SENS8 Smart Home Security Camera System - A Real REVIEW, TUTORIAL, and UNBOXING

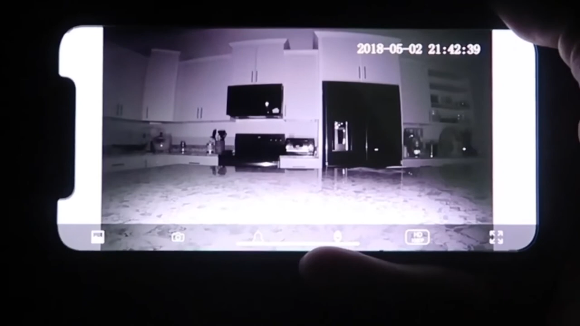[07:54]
As you can see, you can pretty much see everything still and you can actually still zoom in.
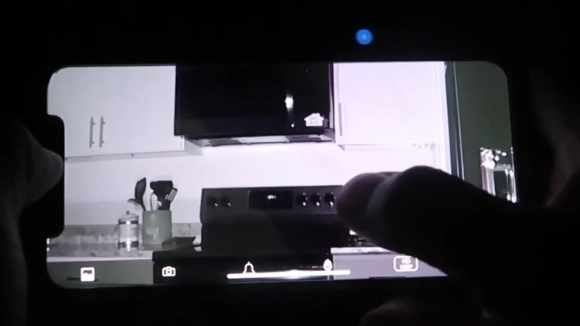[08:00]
You can see the kitchen, all the spatula, my refrigerator, all the cup and glasses up there on the shelf.
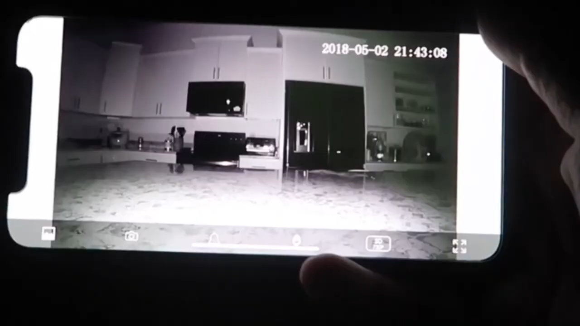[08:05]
Everything is still actually pretty clear. Now what I'm going to do is wave my hand in front of the camera.
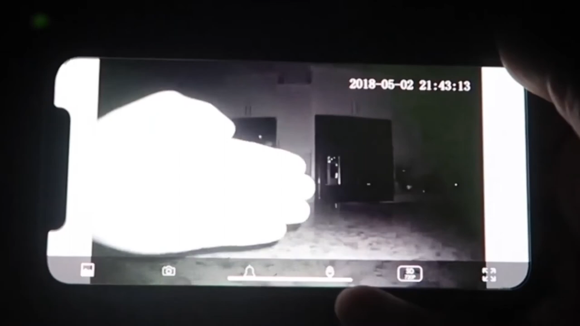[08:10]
And you can see my hand clearly and pretty well for it being so close to the camera lens.